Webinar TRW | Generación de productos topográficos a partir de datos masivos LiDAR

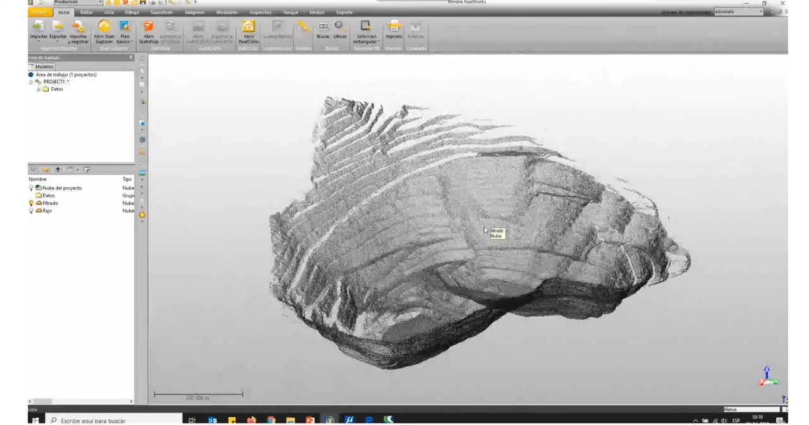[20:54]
En este caso, con color verdadero. Y RealWorks, como habló Osvaldo y hemos hablado habitualmente, tiene dos módulos. En primera instancia el módulo de registro, ¿cierto? Donde me va a permitir hacer todas las opciones
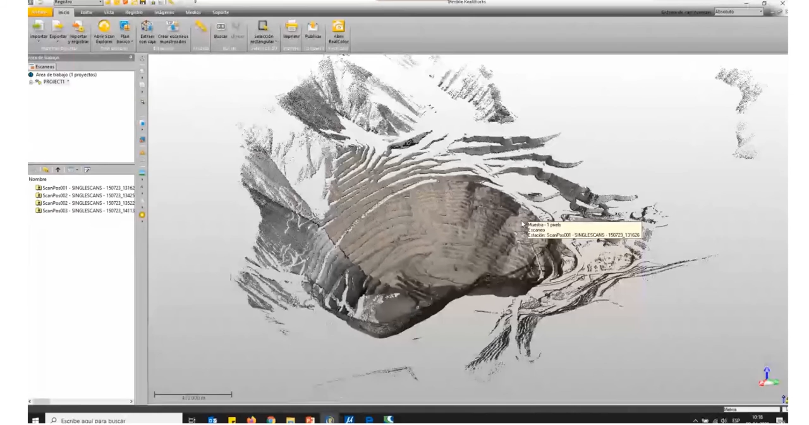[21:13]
que hablé anteriormente, ¿cierto? Registro, georreferenciación. Y un módulo de producción donde ya yo voy a empezar a trabajar con la nube y pasar producto.
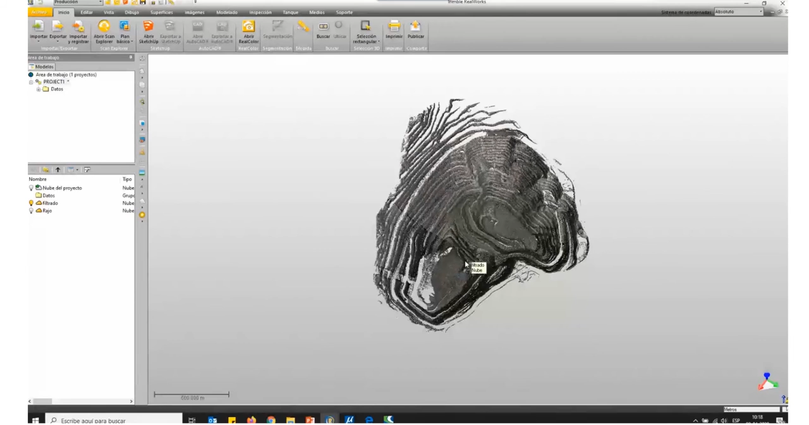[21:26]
¿Ya? ¿Qué es lo que vamos a realizar en este ejercicio?
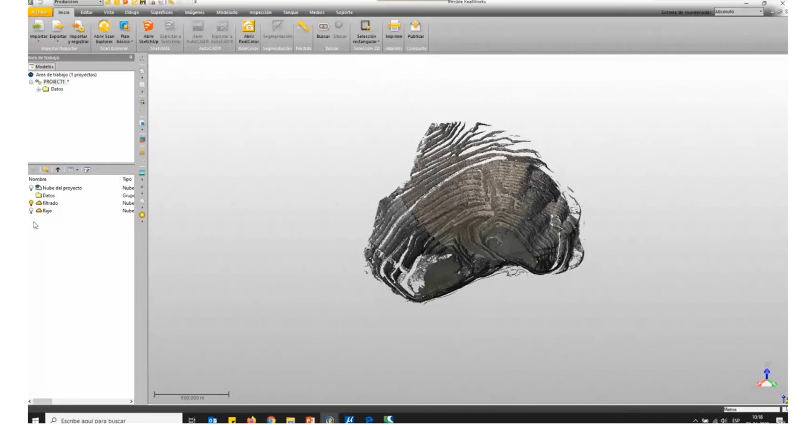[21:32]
Tenemos una nube total del proyecto, ¿cierto? Un levantamiento hecho en un rasgo minero con un
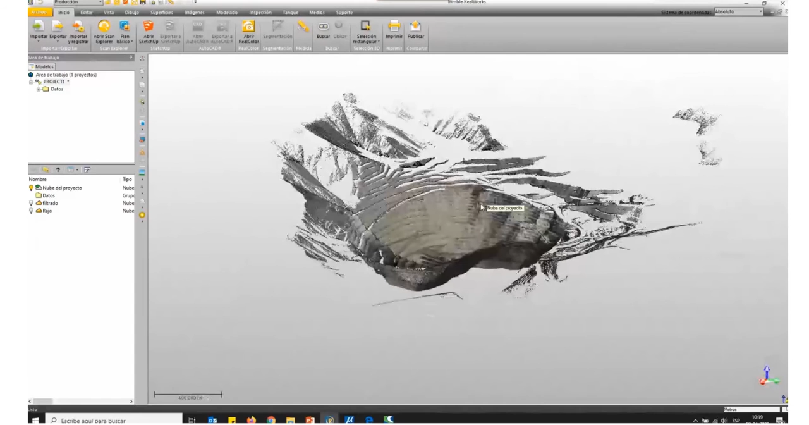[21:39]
escáner de alta distancia, ¿cierto? Un Rigil VZ2000. Ya tenemos cuatro posiciones de escáner para, o tres posiciones de escáner en realidad, para levantar toda esta zona, ¿cierto?
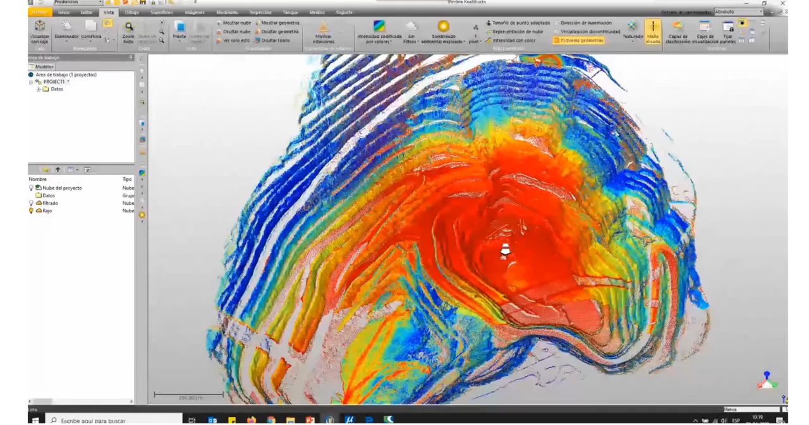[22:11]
Y ir segmentando, y ir dejando la información que yo necesito para trabajar. ¿Ok? Y además también puedo irla filtrando. Habitualmente cuando uno trabaja con escáner láser, tenemos escáner láser, por ejemplo, TQ8 que mide un millón de puntos por segundo. Y dentro de esa gama tenemos escáner, ¿cierto? Por tanto, nuestro levantamiento,
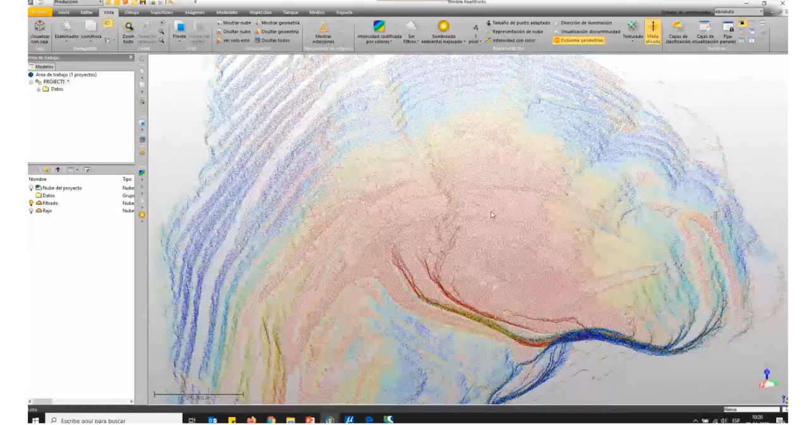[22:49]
cuando nosotros hacemos el registro, un levantamiento fácilmente puede llegar a los mil millones de puntos. Pero nosotros habitualmente no vamos a trabajar con toda esa nube. Entonces, RealWorks también tiene opciones de manejo de nube de puntos en donde vamos a filtrar la información.
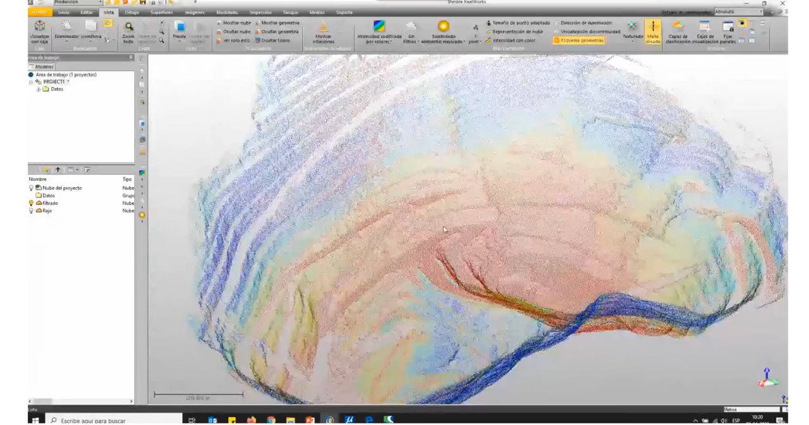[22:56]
Por ejemplo, la nube que yo le estoy mostrando ahora tiene un filtro espacial de nube cada dos metros.
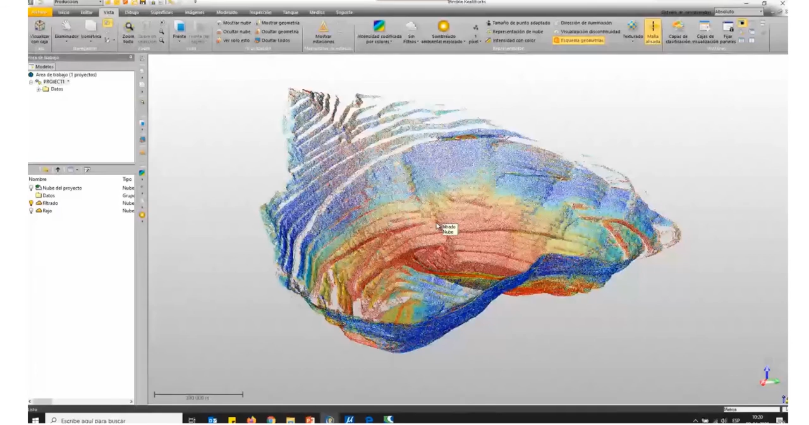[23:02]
¿Ya? Y vemos que es bastante buena la subrepresentación y es bastante manejable.
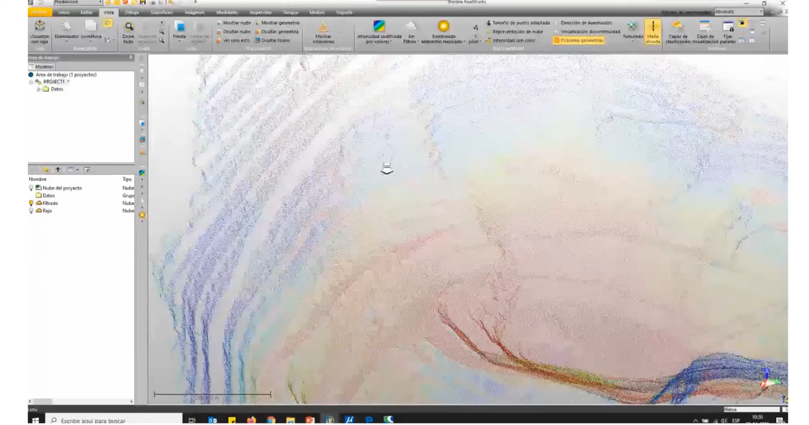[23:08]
¿Qué es lo que podemos nosotros hacer ahora? Por ejemplo, voy a segmentar una zona del rasgo, ¿cierto?
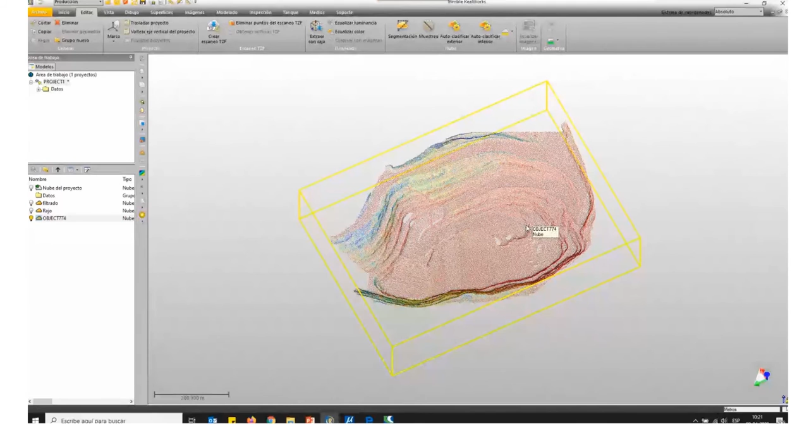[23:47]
¿Ya? Y voy a tomar esta nube y me voy a ir a la opción de
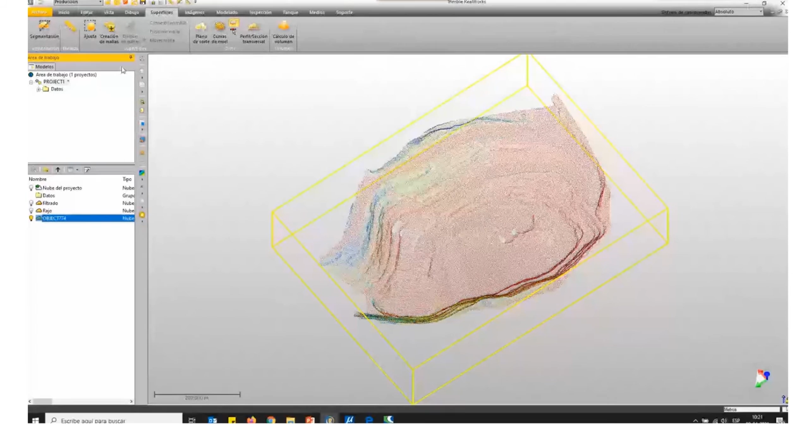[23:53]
superficies y a la opción de generar mallas. ¿Ya? Y en generar mallas tenemos varias opciones de mallas. Varias opciones de proyección de mallas. Por ejemplo, la mayoría de los softwares de ingeniería trabajan con proyecciones planas, ¿cierto? Que yo genero un plano, ¿cierto? Y luego todos los triángulos se van a proyectar en esa superficie.
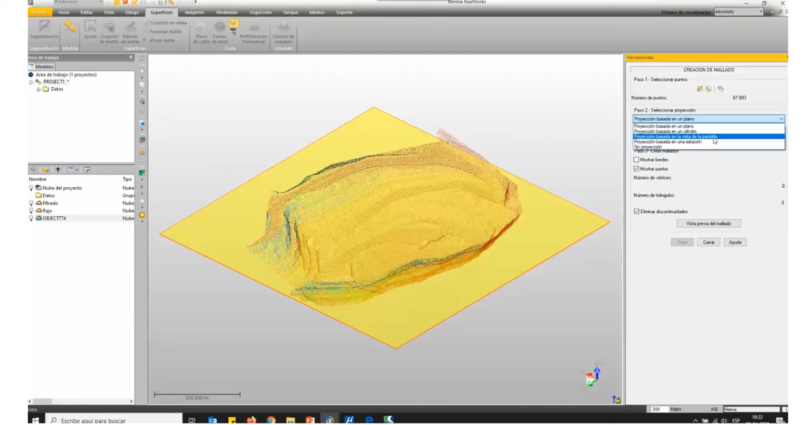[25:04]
Por ejemplo, yo aquí podría buscar la mejor visualización de frente de la nube y que todos los triángulos se proyecten
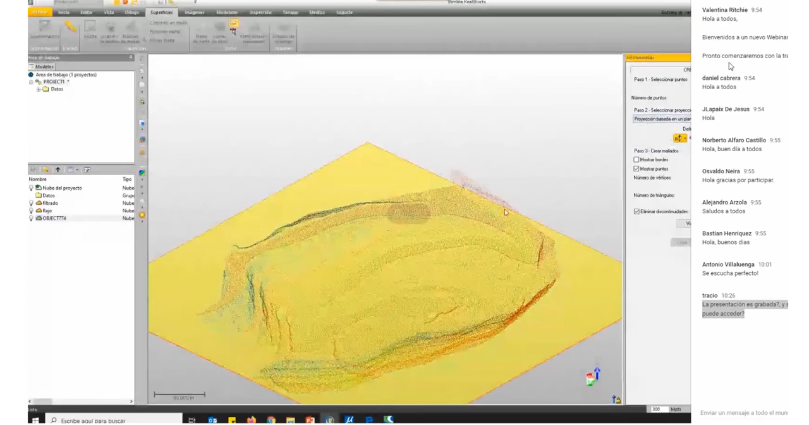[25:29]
¿Cierto? Que es un plano. Y dentro de eso tengo varias opciones de plano. Pero por ahora vamos a usar el plano Z. El eje Z para generar un plano. ¿Ya? Yo aquí puedo interpolar zonas que no tenga datos.
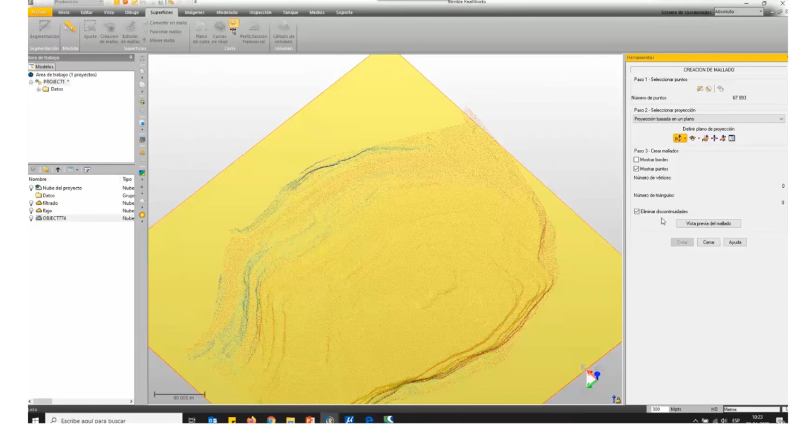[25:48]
Siempre y cuando yo deje, activa esa opción de eliminar descontinuidades. Y aquí podemos ver que la malla ya está generada.
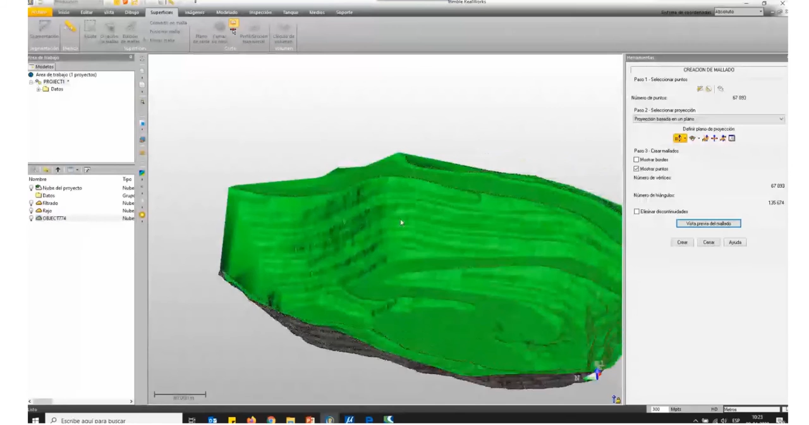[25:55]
¿Cierto? Entonces, a partir de esto, yo tengo una muy buena representación de esa malla.
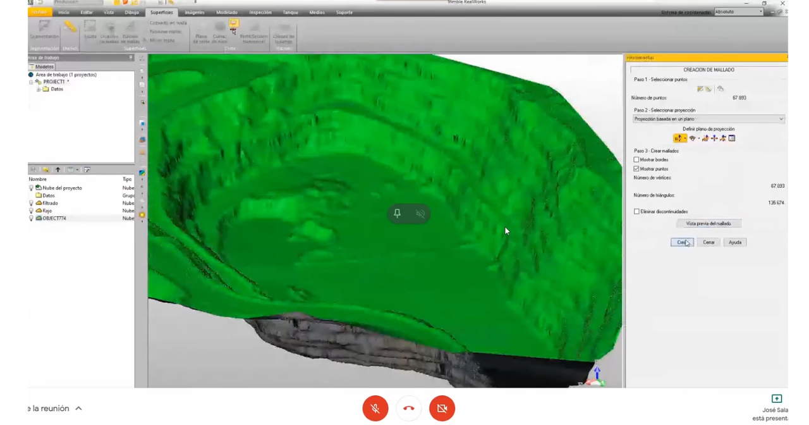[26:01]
¿Cierto?
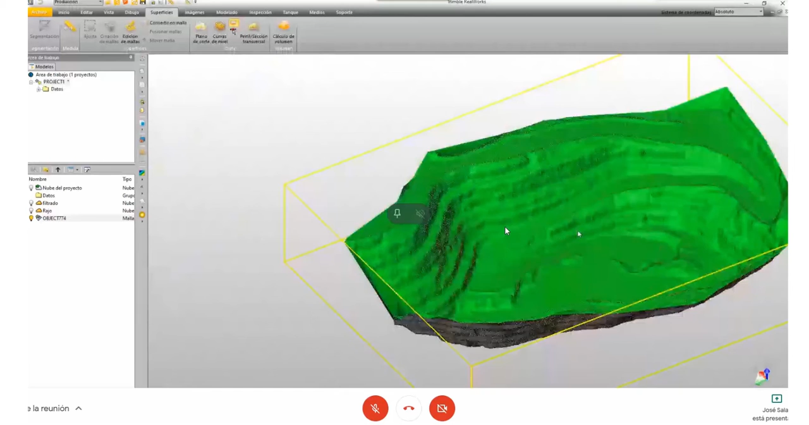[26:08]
Y esa malla yo quizás, si es que solo necesito hacer esa malla, yo ya podría exportarla. Pero, si me pongo un poco más quisquilloso, por ejemplo,
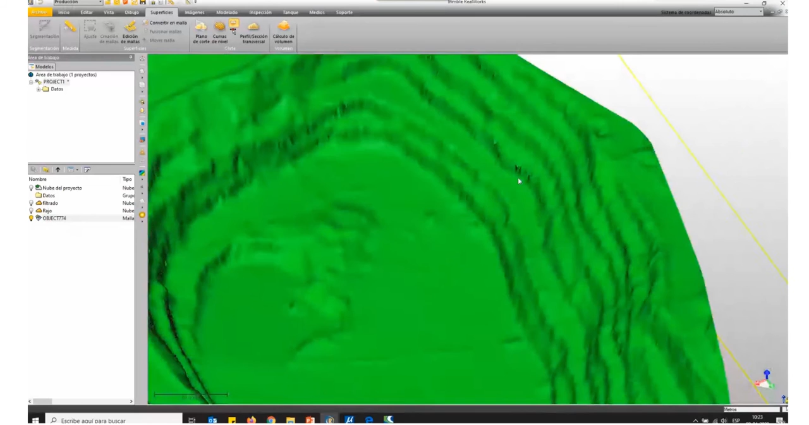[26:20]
tengo algunos pics, algunas nubes que me generaron algunos pics de información. Entonces, yo también tengo algunas opciones de edición de malla.
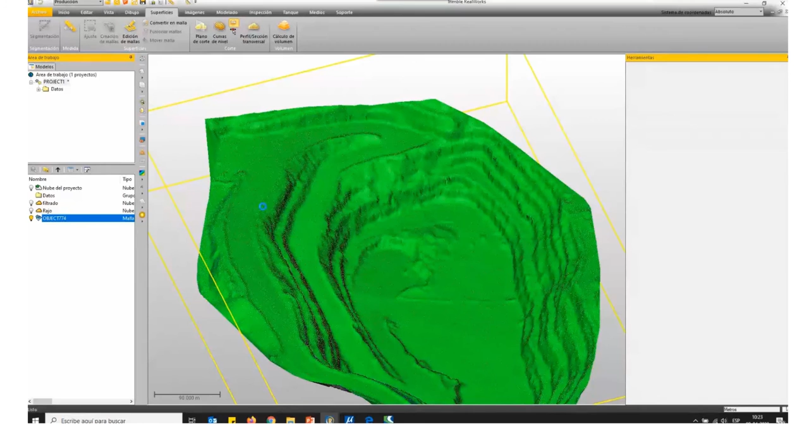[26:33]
Y dentro de las herramientas de generación de malla, por ejemplo, yo puedo hacer una pequeña selección.
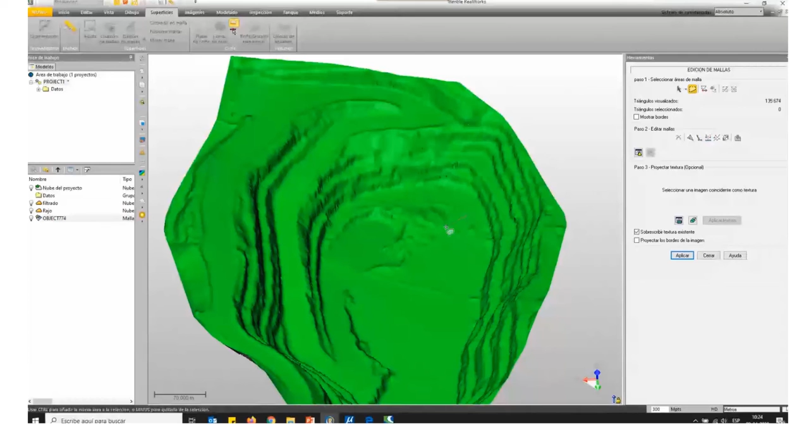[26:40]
Y tengo esa herramienta de quitar crestas. ¿Ya? Que quizás como está un poquito lejos, no lo pudieron ver. Pero, si ahora me acerco, ¿cierto?
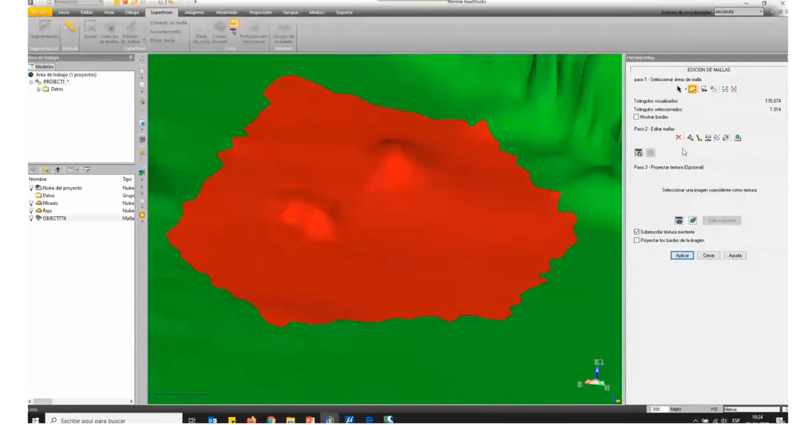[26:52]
Aplico la opción de eliminar crestas. Y el software va suavizando y va eliminando esas puntas.
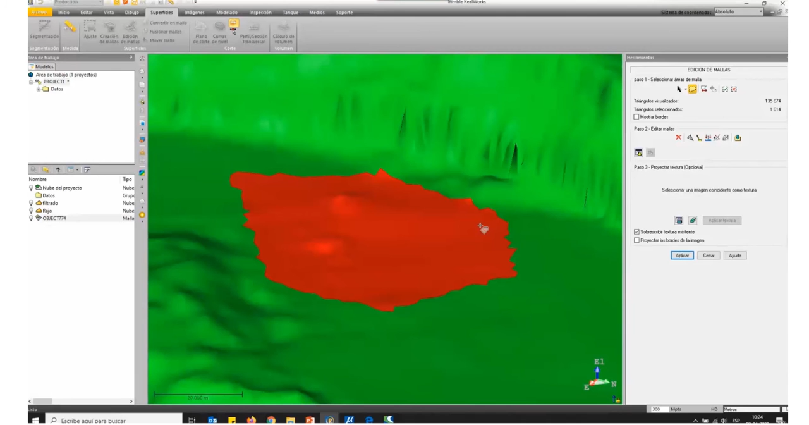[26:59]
¿Ya? O sea, polución, algún objeto que no eliminamos bien en forma manual. Pero, existen esas informaciones. Y el software tiene esas herramientas de edición. ¿Ya?
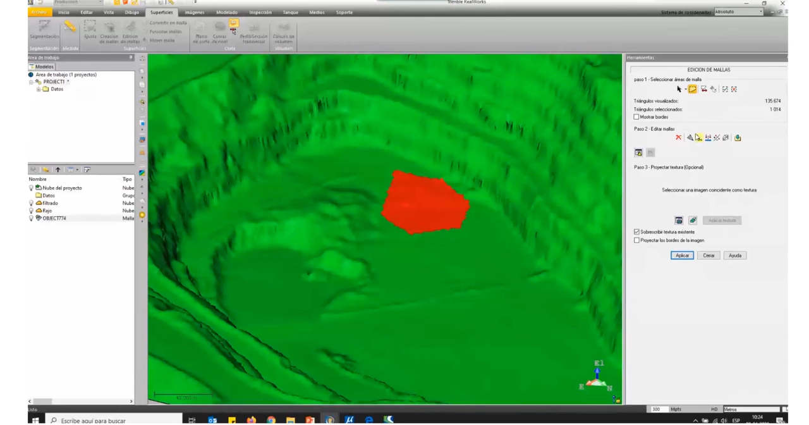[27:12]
Tiene herramientas de suavizar la superficie. Y tiene herramientas de refinarlo. ¿Cuál es la función de esto? Optimizar la malla. Y con la intención de bajarle el peso al producto final.